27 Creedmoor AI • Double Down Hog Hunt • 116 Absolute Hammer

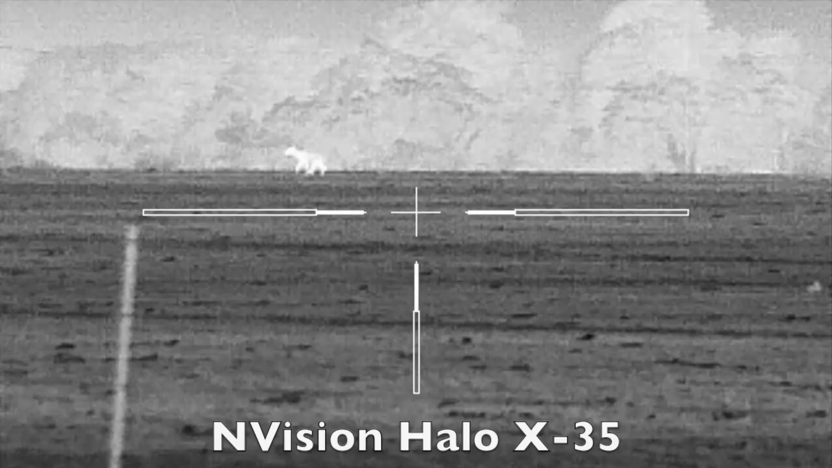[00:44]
Just as the sun was setting, these deer came out into the field.
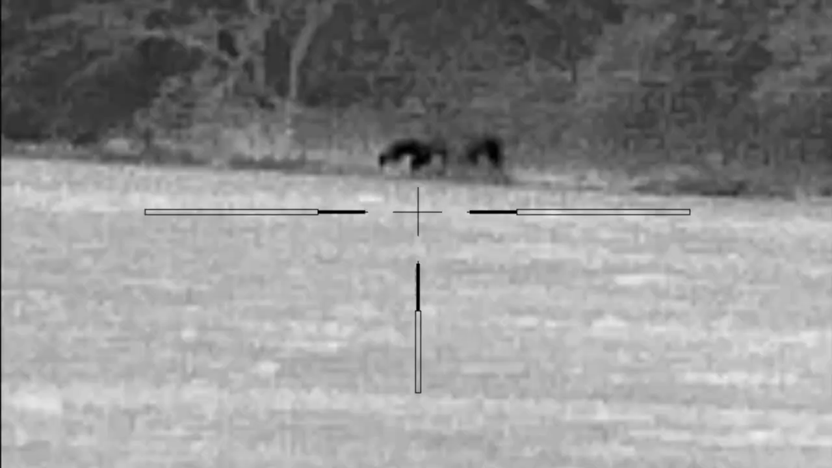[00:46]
I called for about 20 minutes.
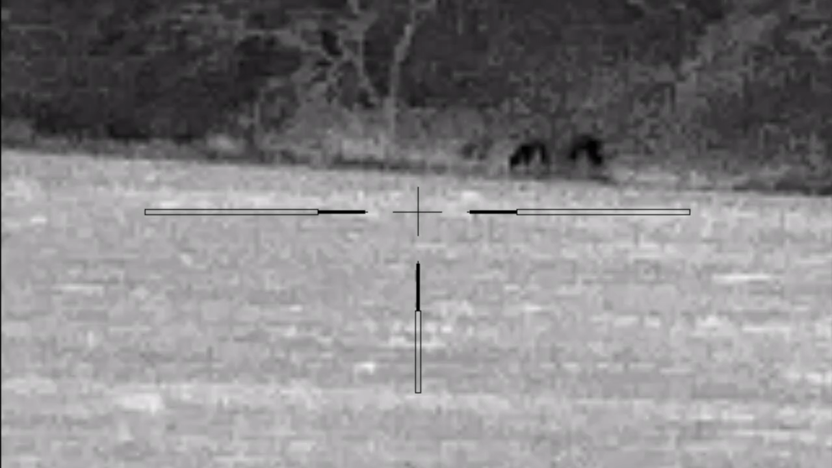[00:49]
The only thing that interested in the call were these deer. Ron and I switched sides of the property.
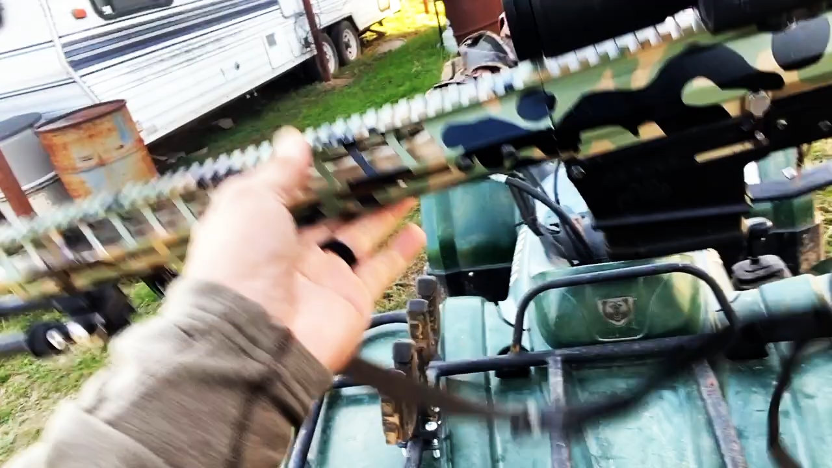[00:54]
He told me hogs were showing up at the east feeder, so I worked that direction.
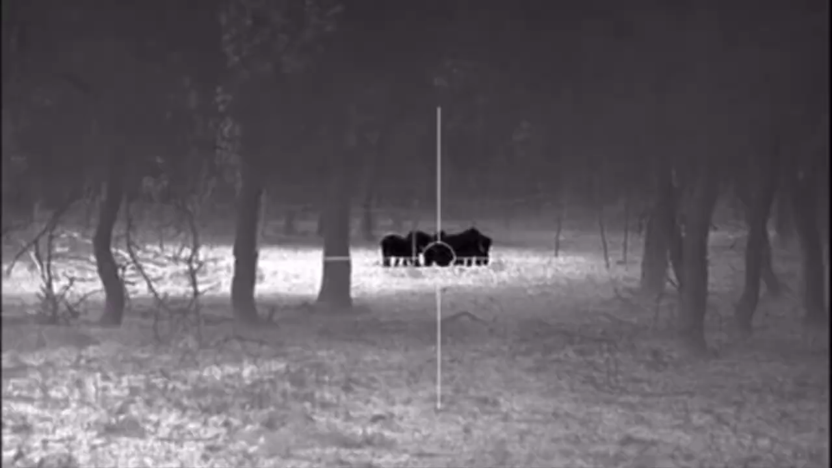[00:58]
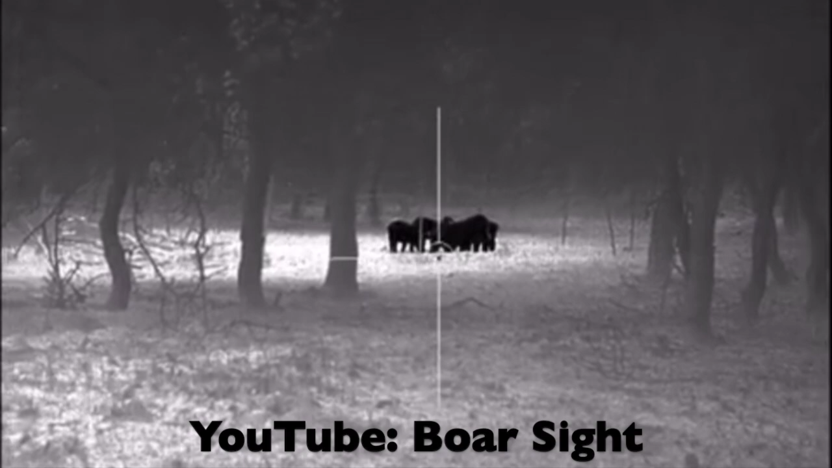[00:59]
Ten minutes later, Ron had a hog on the ground. Check out this action.
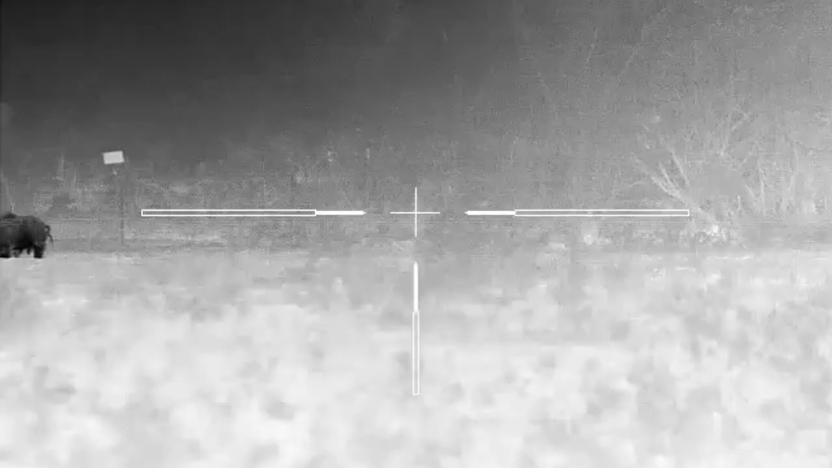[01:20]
At 7.30 p.m., these hogs rolled in. At 7.30 p.m., these hogs rolled in.
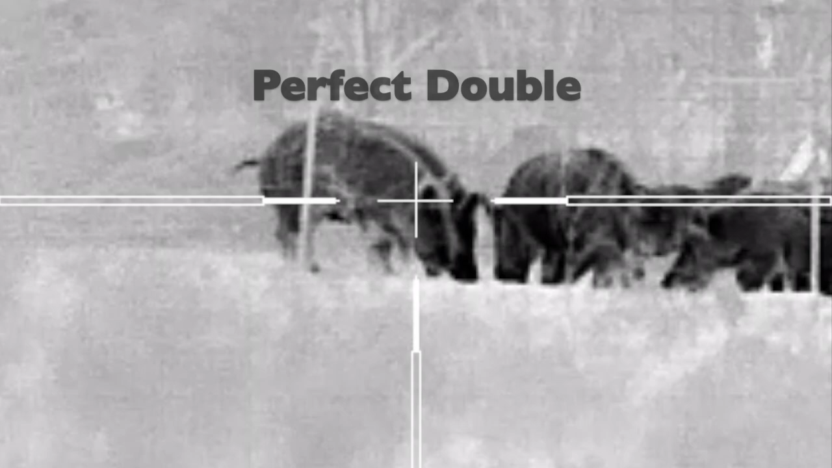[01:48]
Yes, I purposely waited for a double.
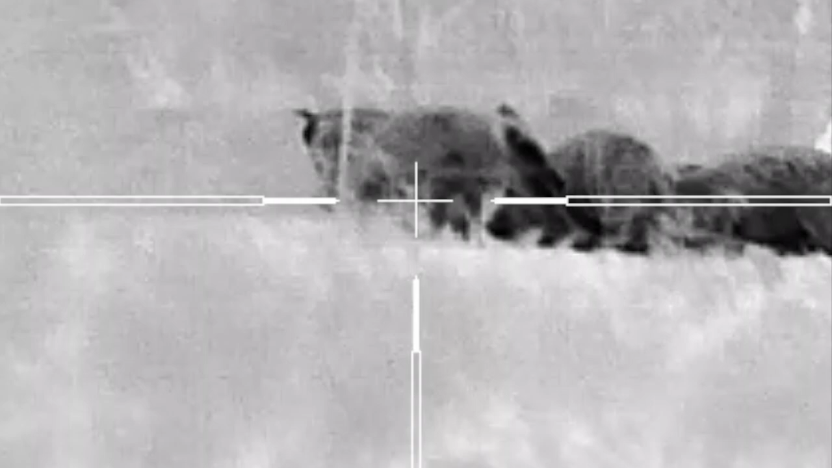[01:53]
You can see here, the bullet impacted both hogs.
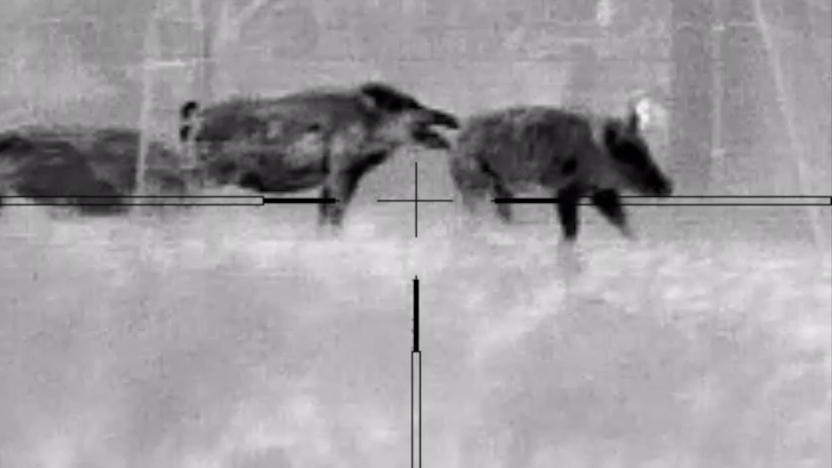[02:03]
I completely missed the second shot.
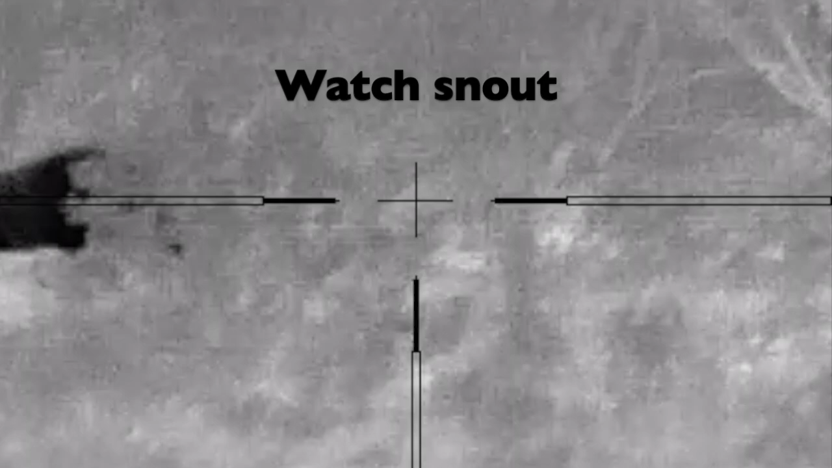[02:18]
The third shot blew the snout right off this boar.
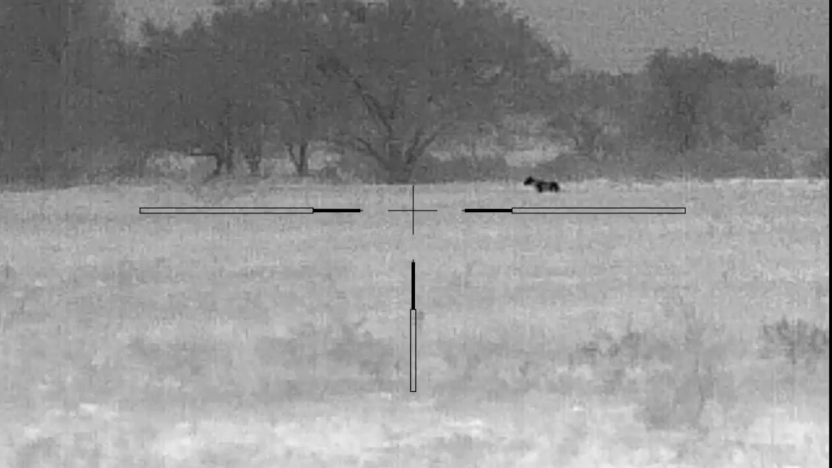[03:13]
He was directly downwind of the call.
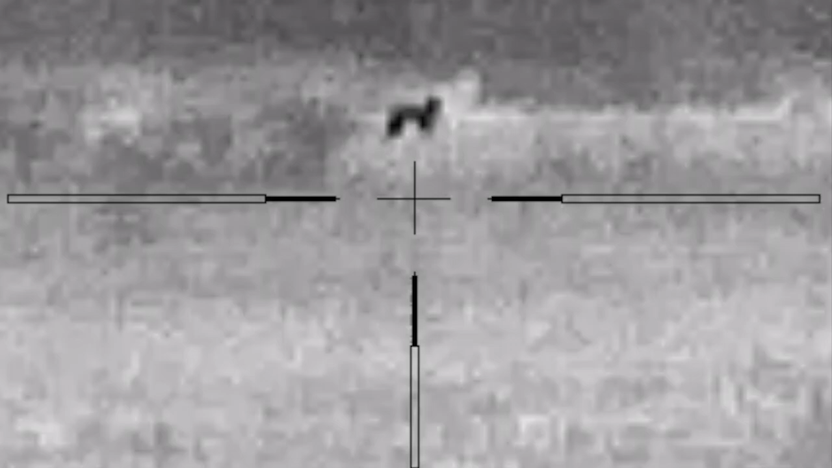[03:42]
I googled the distance to roughly 320 yards.
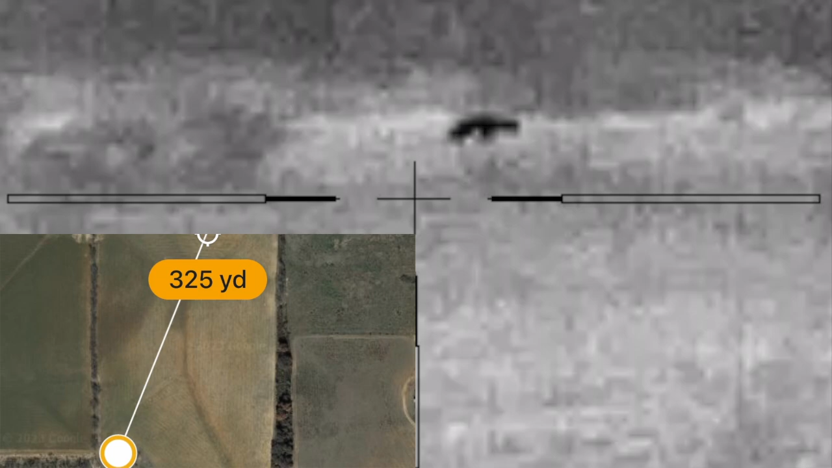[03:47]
If I would have accounted for the constant 10 to 20 mile per hour wind, this Coyote would have been food for the buzzards.